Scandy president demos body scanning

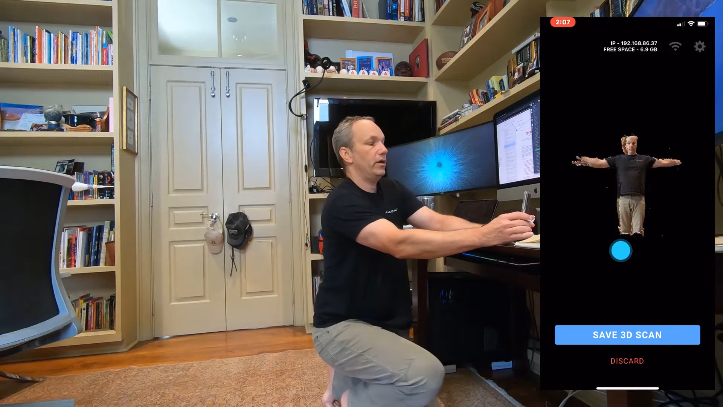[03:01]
Let's see. Yep, pretty close to a 360. I'm going to save that that.